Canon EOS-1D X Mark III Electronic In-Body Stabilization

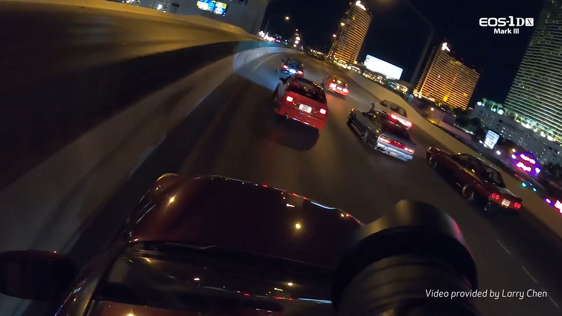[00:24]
The 1DX Mark III improves on its predecessor by giving stable cinematic footage using movie digital IS.